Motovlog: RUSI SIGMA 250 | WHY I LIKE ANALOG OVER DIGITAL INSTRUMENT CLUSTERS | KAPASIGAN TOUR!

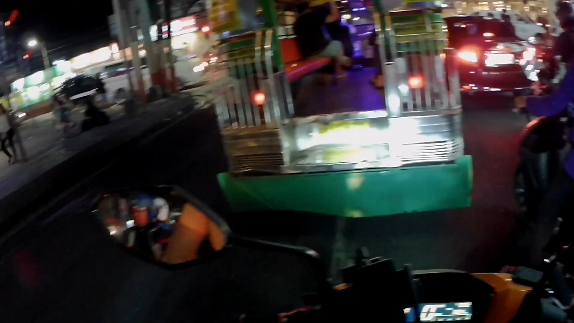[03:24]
the dirtiest ihawan na nakainan ko pero masarap the dirtier the tastier so yan ito yung tinatawag nilang rotonda dito sa Pasig rotonda kasi ayan mayroong intersection it's a very busy intersection kasi sa kanan ko yan yung mga galing sa C5 galing sa Bagong Il Barangay Bagong Ilo galing ng Shaw Boulevard galing ng Ortigas yan
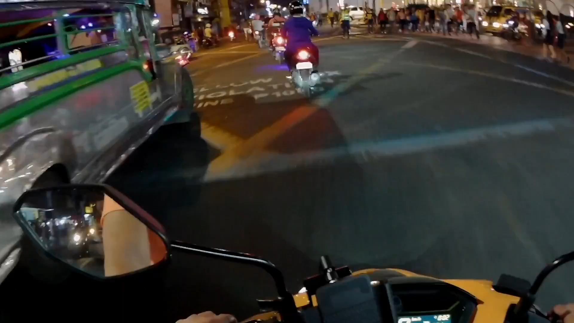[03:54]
yan yung mga papasok dyan and then dito naman sa kaliwa yan yung mga papunta naman ng tram papunta na ng junction kainta yan so ito yung tinatawag nilang kapasigan itong kahabaan na to marami kang kahit ding bilin dito no yan dimasa lang the oldest